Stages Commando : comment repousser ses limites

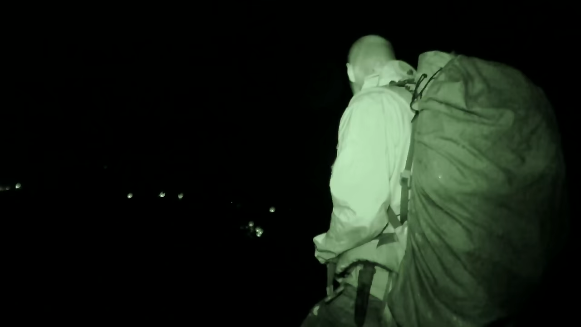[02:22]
Allez, il reste 3 virages, on est au bout. Se confronter à des épreuves inédites pour eux.
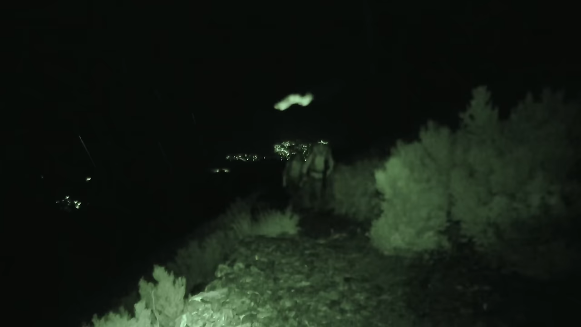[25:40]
Invité surprise, la pluie, qui rajoute de la difficulté sur ce terrain escarpé.
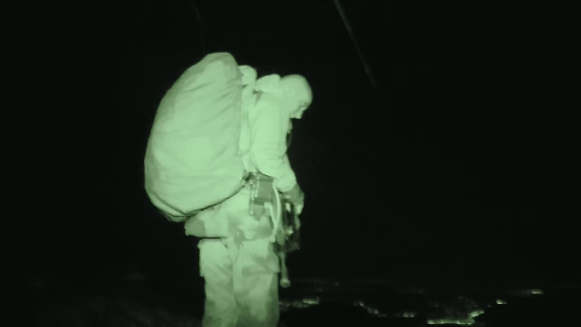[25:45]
Faut pas se louper là. Faut pas se louper.
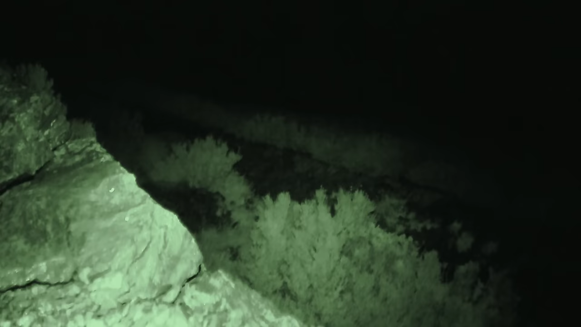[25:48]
Surtout qu'il pleut, c'est glissant. Ouais.
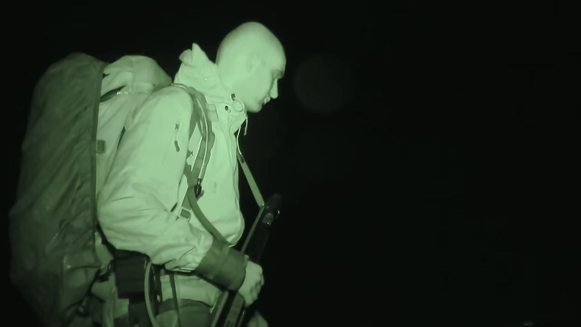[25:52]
J'aimerais pas qu'il y ait un mec qui se blesse vraiment, quoi. Ça deviendrait beaucoup plus compliqué d'un coup.
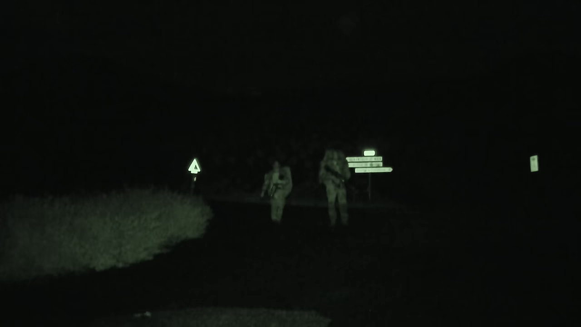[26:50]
Muscles qui vont être mis à rude épreuve, car il faut maintenant entamer la descente pour retourner au fort.
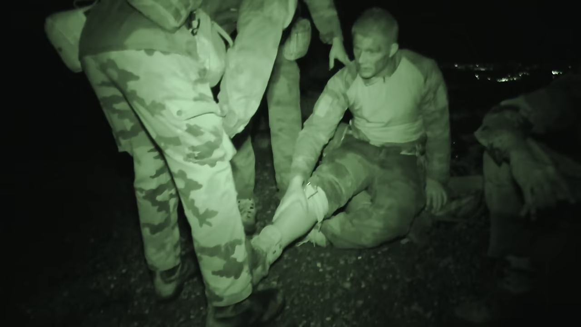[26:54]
Après quelques kilomètres, Antoine n'y résiste pas. Tout le long du tibia, là, j'ai... derrière, là, ça me coupe en plein milieu. Là. Tu sens que c'est musculaire ? J'en sais rien. Franchement, j'en sais rien. La montée, ça allait, mais la descente, c'est pire. Antoine ne veut pas abandonner, mais Jean-François préfère dire stop. C'est normal, il veut continuer, mais là, faut pas faire n'importe quoi. Ça le protégera, et lui, pour maintenant, là, parce qu'il va...
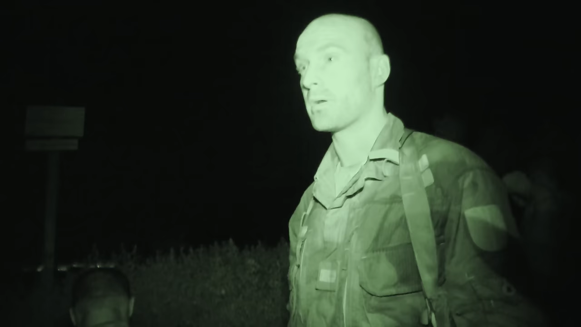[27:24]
sinon, ça va se dégrader, et pour la suite, pour la semaine prochaine, s'il peut, comme ça, s'il arrive à se rétablir là, la semaine prochaine, il pourra revenir avec nous, quoi.
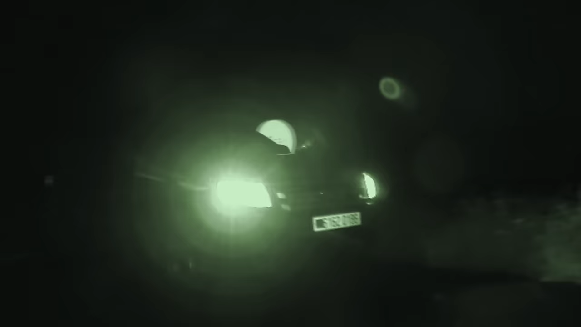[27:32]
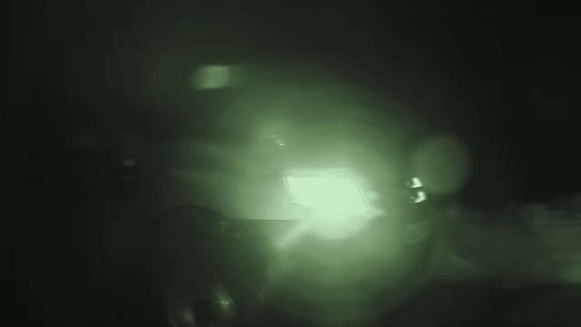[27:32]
C'est en véhicule 4x4 qu'Antoine va redescendre sur Collioure.
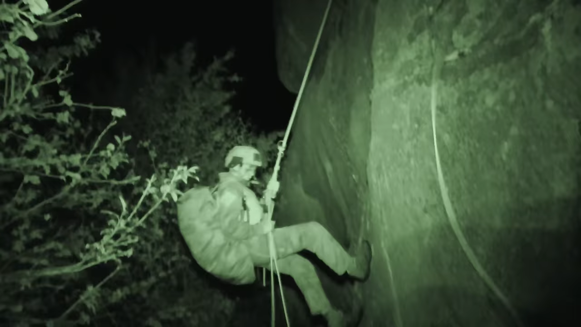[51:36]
Pour se déplacer d'une zone à une autre, ils franchissent des falaises, des rivières.
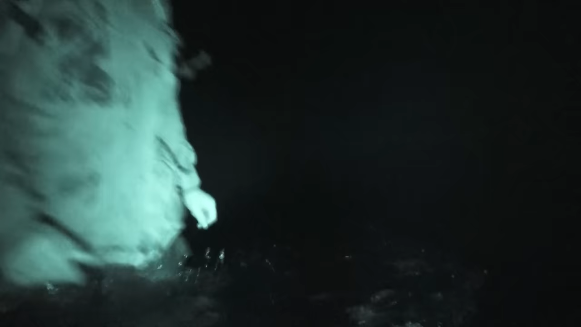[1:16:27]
Descendre une rivière, de nuit, sans visibilité,
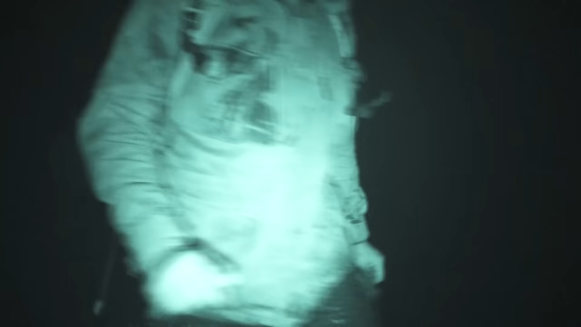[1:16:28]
sans pouvoir anticiper les obstacles, n'est pas aisé, mais tactiquement efficace.
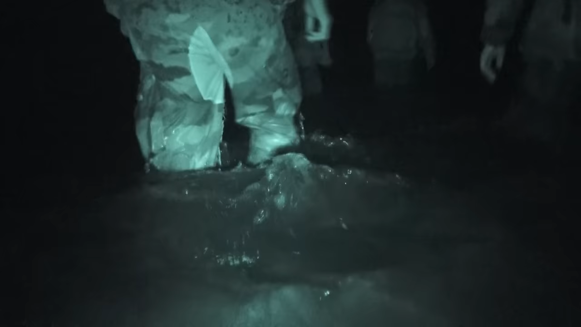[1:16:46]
Plus ils avancent, plus l'eau monte.
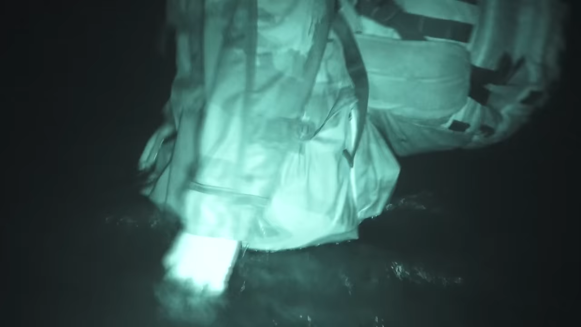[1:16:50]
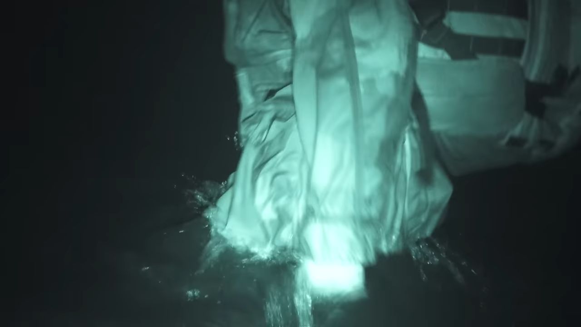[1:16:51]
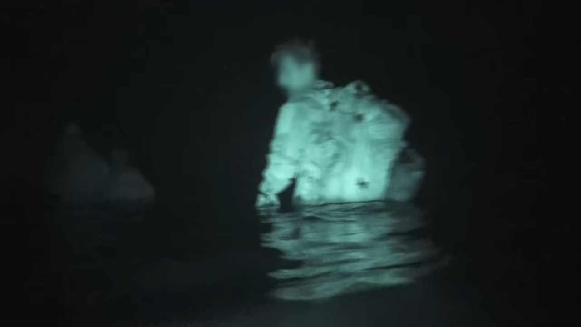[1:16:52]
Oh, l'eau, elle commence à pénétrer.
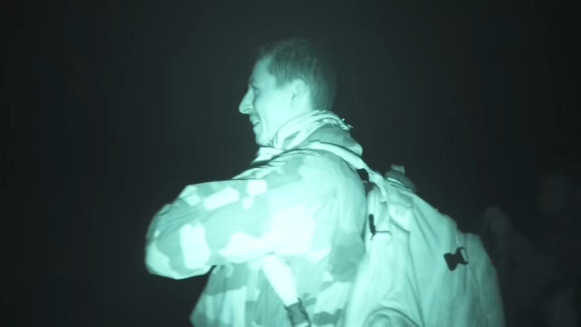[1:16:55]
Ouais.
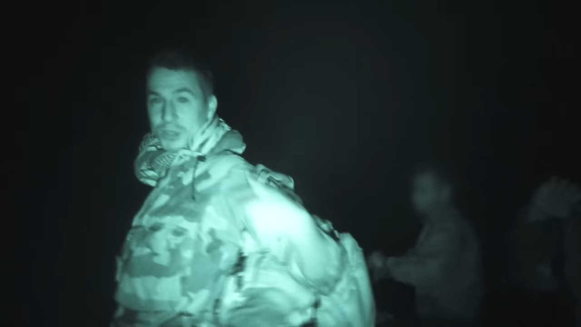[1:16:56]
On va basculer en natation. Les stagiaires sont au niveau de l'embouchure de la rivière.
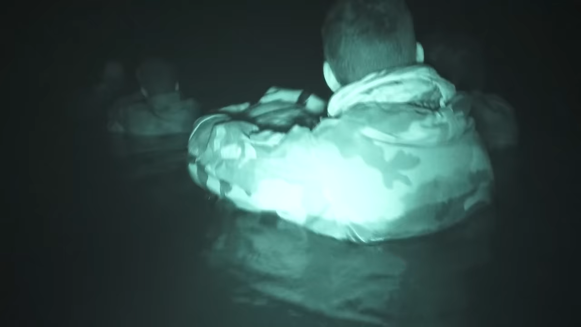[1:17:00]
Le niveau de l'eau et le courant compliquent la progression.
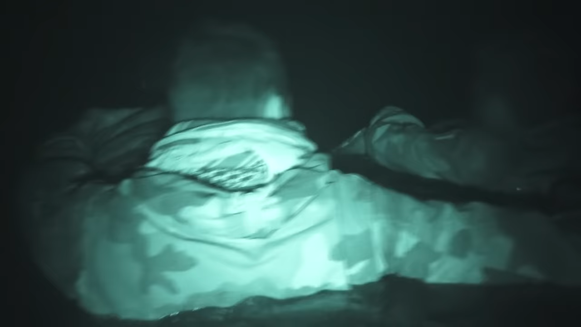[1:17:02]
La natation est le point faible de Thomas.